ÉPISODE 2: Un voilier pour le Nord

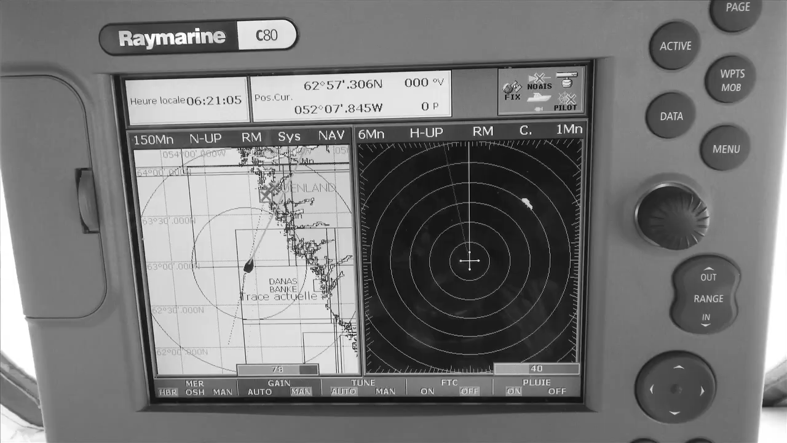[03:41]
un radar qui va apporter une certaine sécurité lorsqu'il y a du brouillard, puis bon, il peut y en avoir quand même assez souvent.